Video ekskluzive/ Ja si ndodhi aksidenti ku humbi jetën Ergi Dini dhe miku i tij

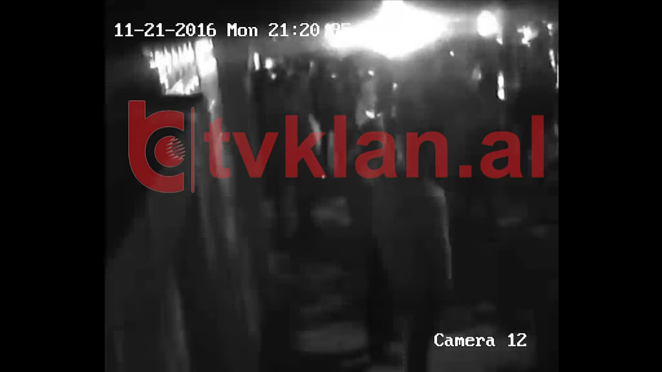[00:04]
Pamje filmike dhe detajet të reja dalinë në drit për aksidentin në mbrëme së dadas 21 nëntorë në Kryeqytet, ku humbi jetën këngtar i Ergidini dhe shoku i ti Keidi Halili. Të vëklam pikal, siel ekskluzivisht pamjet filmike të administruara nga grupi Hetimor, ku dalohet dinamika e plotën gjarës. Në regjistrimet video që aktualisht disponohem nga grupi Hetimor,
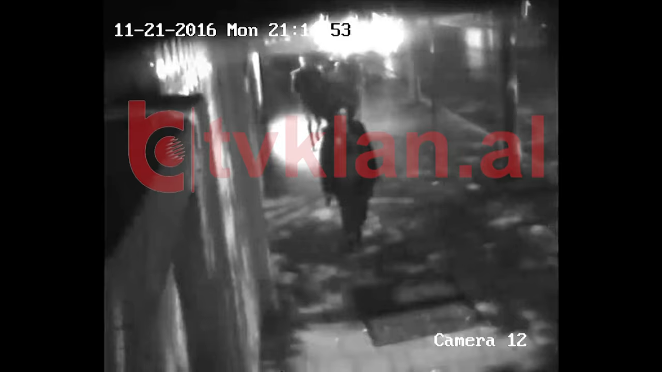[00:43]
si të shikohet në video, por dhe njësur nga disa dëshmitarë në vëndin e njarës, Keidi Halili, në pjesën që sa po kalon kryzimin, ka qënë duke u thuar me motori në gomen e par. Fatal për humbje në kontrolit ka qënë momenti ku 21 vjeqari ka tentuar të ull gomen e par të motorit. Me një her mjeti ka devijuar në kratë të djath të trotuarit ku dy të rrind të përplasën me pemen dhe më pas në asfalt, që ka duke të se ka qënë goditja që i ka dëmtuar më shumë dy të rrind.